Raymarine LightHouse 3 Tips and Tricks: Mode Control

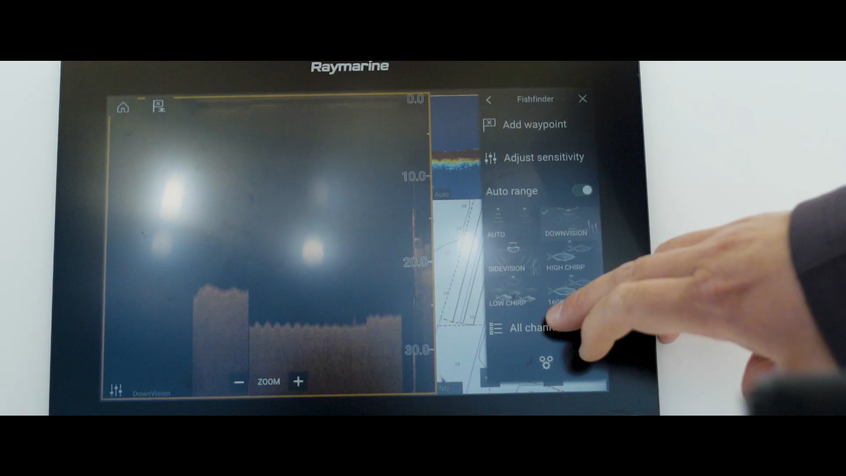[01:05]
You can use them in the Fish Finder app to jump between your Side Vision, your Down Vision, or your Real Vision 3D.
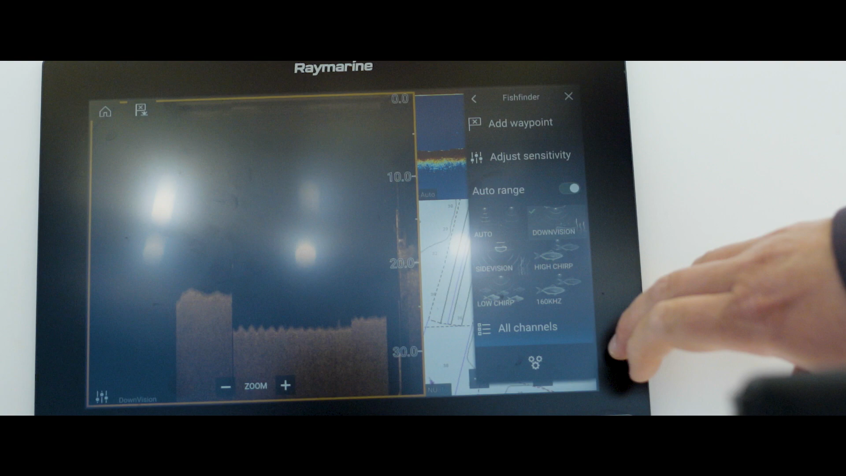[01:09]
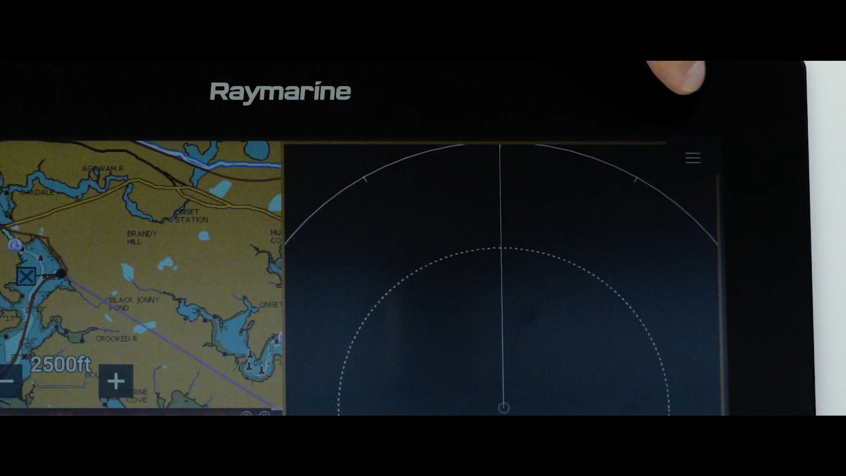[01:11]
You'll find them in the Radar app as well.